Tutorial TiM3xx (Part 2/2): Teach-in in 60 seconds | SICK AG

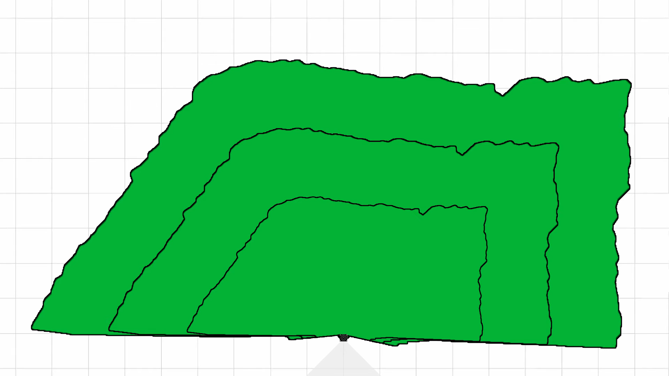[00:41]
this so that field 2 equals field 1 plus 25% and field 3 equals field 1 plus 50%.